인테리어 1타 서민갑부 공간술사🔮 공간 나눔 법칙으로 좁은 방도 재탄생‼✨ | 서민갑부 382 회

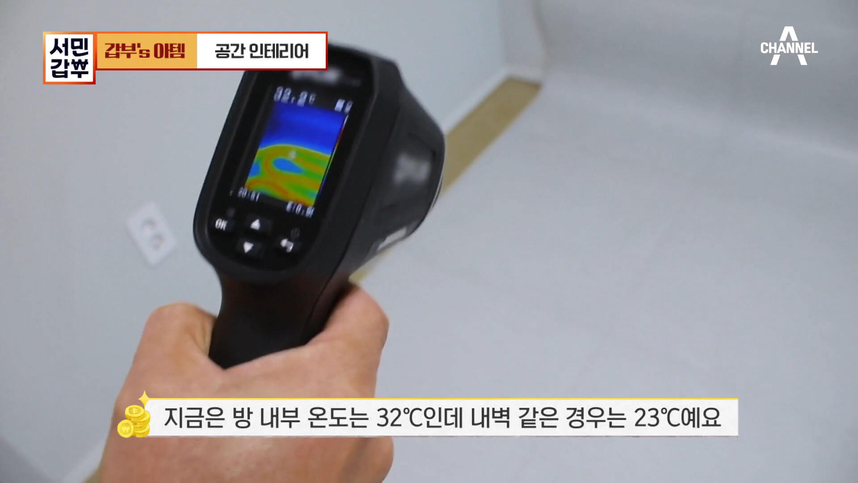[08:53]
지금은 방 내부 온도는 32도인데 내벽 같은 경우는 23도예요. 그런데 외벽. 외벽으로 보이는 쪽도 23도니까 이 방은
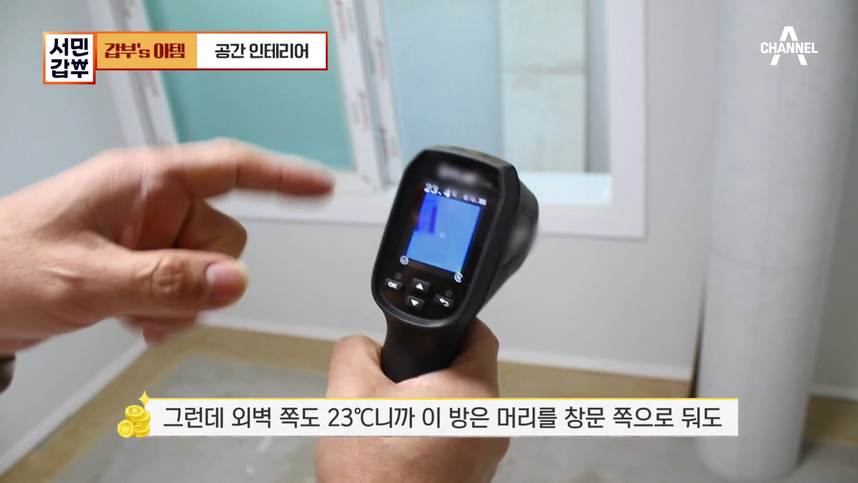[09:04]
머리를 절로 둬도 호흡기 질환이라든지 뭐 주무실 때 뭐 크게 부전한 게 없을 거예요. 아마.